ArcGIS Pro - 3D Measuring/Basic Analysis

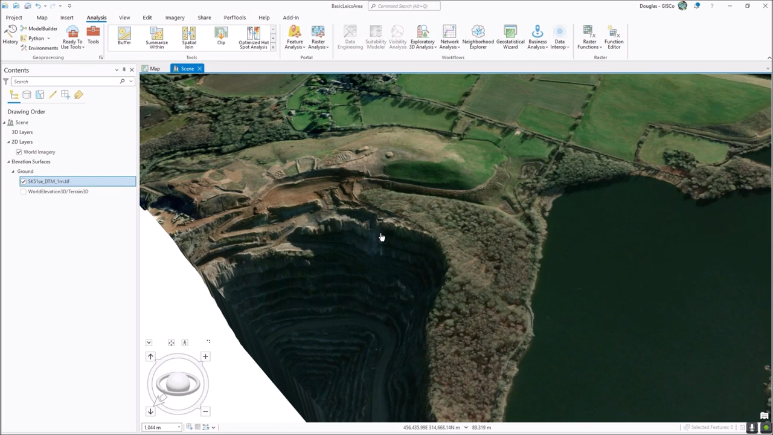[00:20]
and it literally it is analysis and that's why you'd look under the analysis tab here. The main 3D kind of stuff that's I think will be of interest is measurement, vertical measurement, line of sight and view shed that that sort of thing.
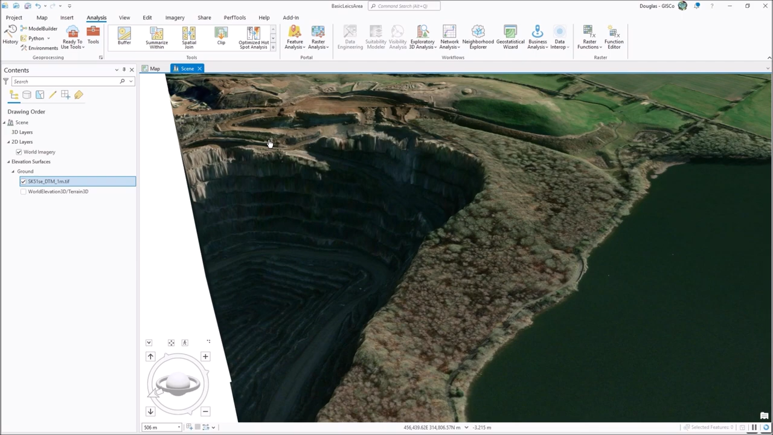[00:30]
So once you've got this kind of view and we don't we don't have to be some of that extremist move along here
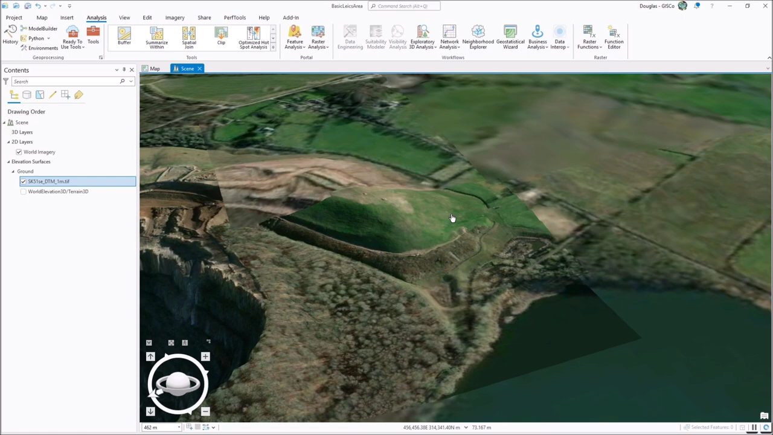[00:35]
a bit and I think we can rotate a bit around like that I think.
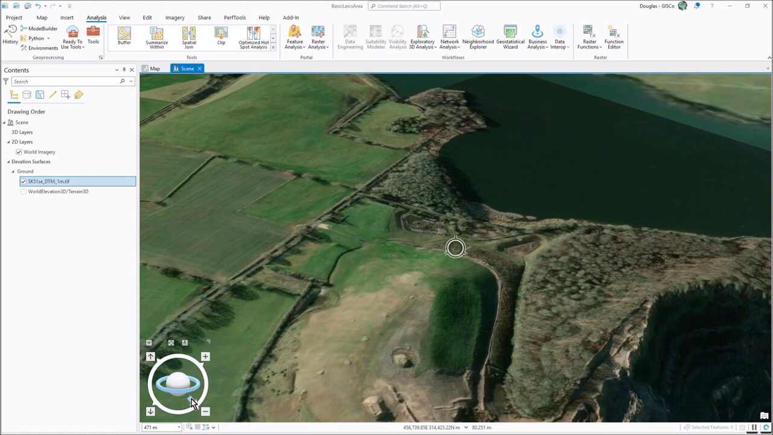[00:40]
That's a bit better. So once I've got the view of interest underneath so when you click analysis you'll see exploratory 3D analysis. Now there's a few tools here like cut and fill, object detection, and which is some actually some some deep learning stuff and you can slice up of a view dome.
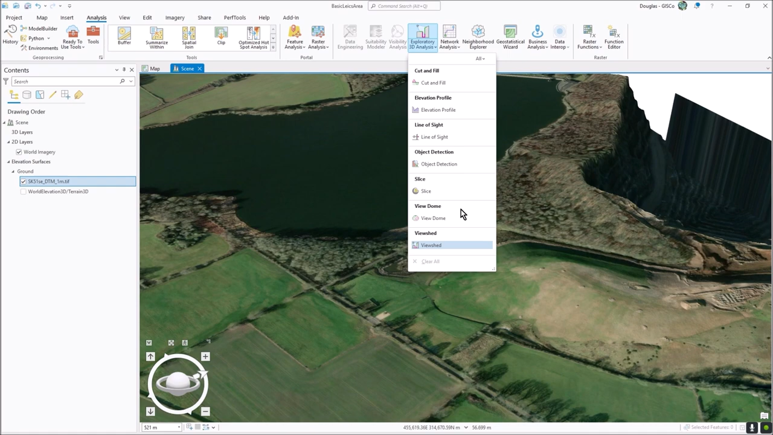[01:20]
There's there's a few things there we're going to not go through every single one we're just going to get the the the way you use those those tools sorted and just get a few things clarified about how they use. So if we go to elevation profile for example and just click we can sort of click down there in that quarry and then we
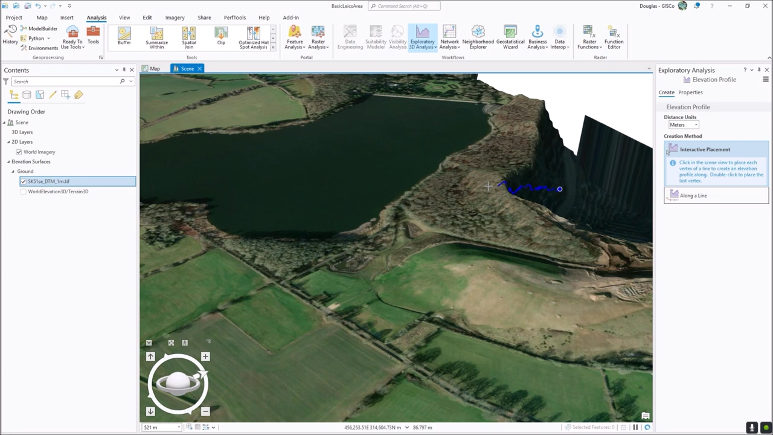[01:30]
can drag it right over here all the way let's say to this crossroads whatever that is. It looks like it something like that.
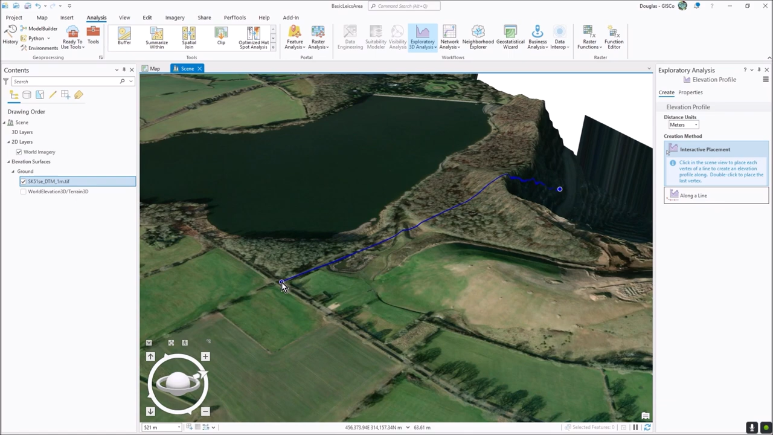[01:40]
So I'm just going to double click so you can see how it's it started off down there but but you
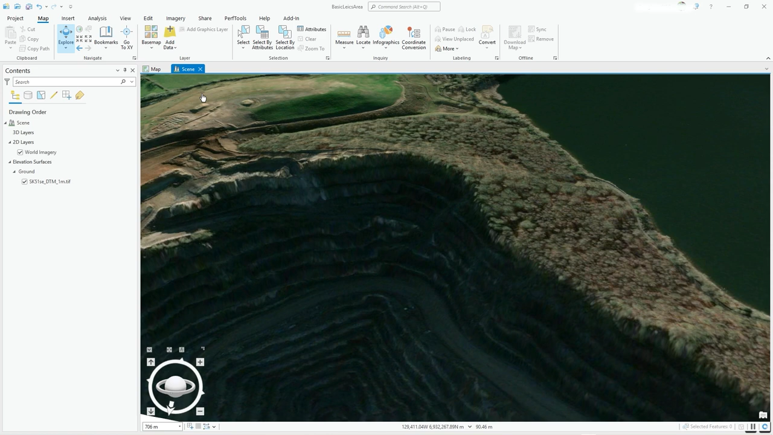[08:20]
works when you're in a 3d view like this so um here we are on the on the map tab and you have the measure tool and there's distance area features and measure vertical which is um which have changed because you're in a 3d world so if you measure the distance for example it'll it'll actually effectively uh follow the contour of the dtm so you can see uh what that sort of direct um
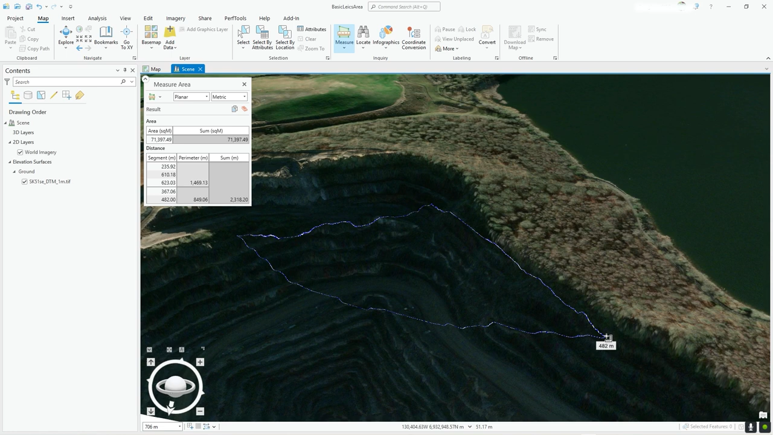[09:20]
uh 665 um point whatever so um um and if we do area as much as same it'll follow the 3d model so that's that area measured uh in 3d in 3d
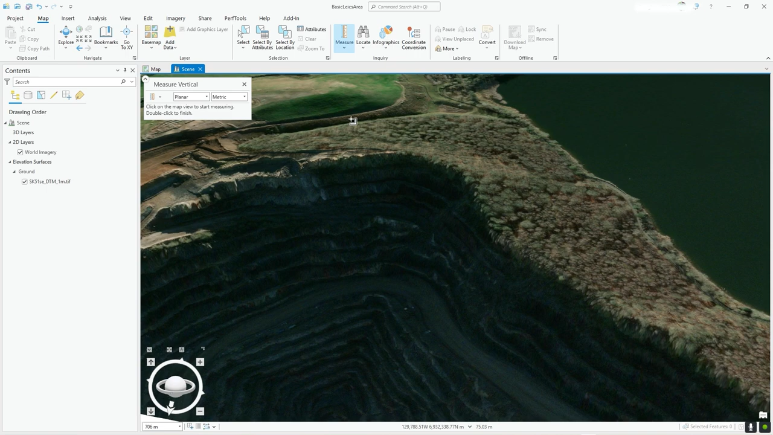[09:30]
uh and actually measure vertical is um could be something of interest uh particularly you know if you're dealing with trees or something like that so but let's for example measure let's get in here a bit maybe not that close let's put at the bottom there and then just bring it up to a particular um height
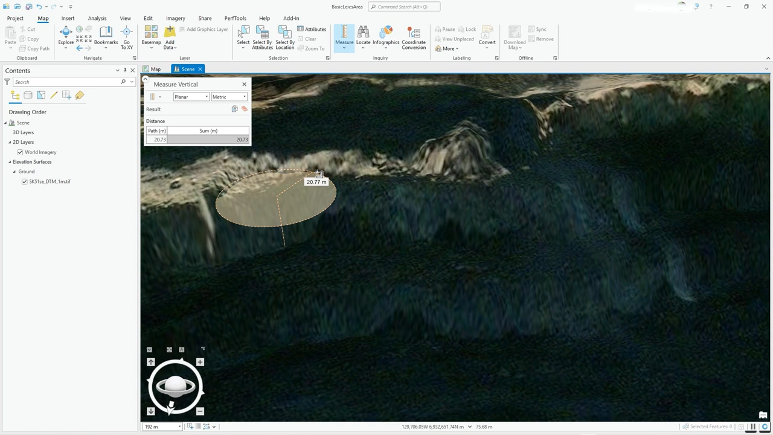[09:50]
position so that's your your um vertical measure if i press escape it'll just close it
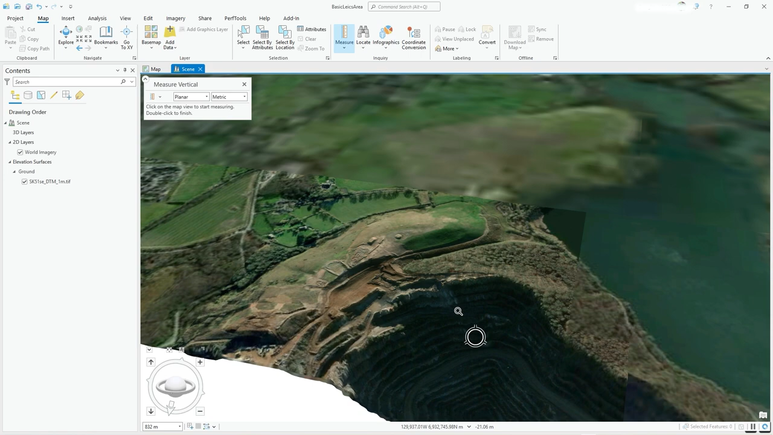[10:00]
so put it at the bottom there and you can see how it kind of locking onto those contours you see how it's sort of filling in
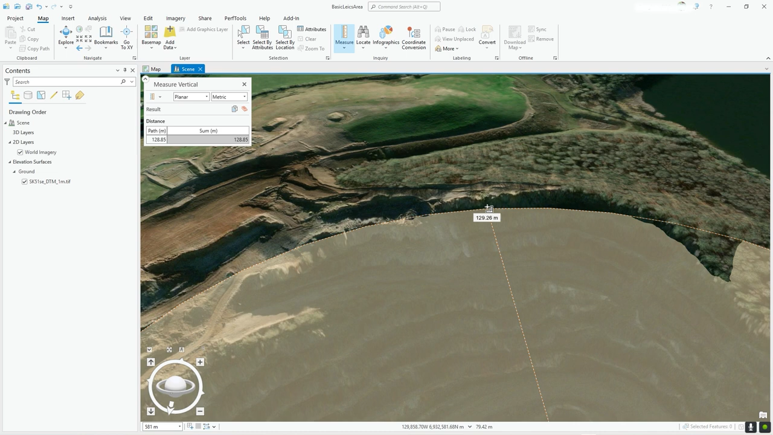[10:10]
um at that height level when it hits the terrain the dtm height data so
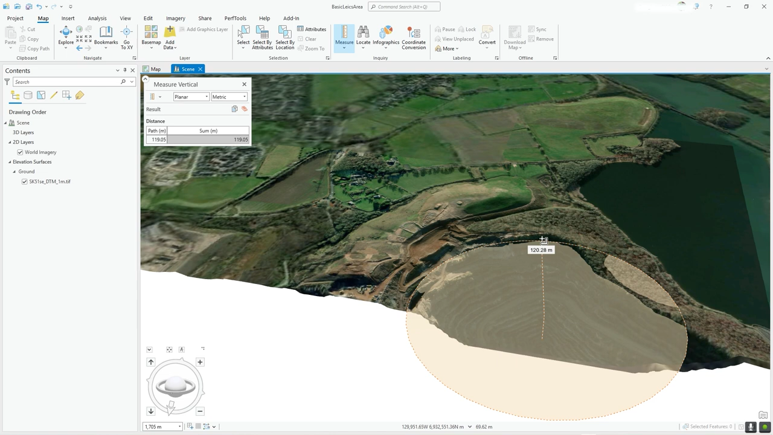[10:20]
that hills so you're looking at about 142 meters anyway uh that's just the measure tools um when you're in 3d so make sure you're on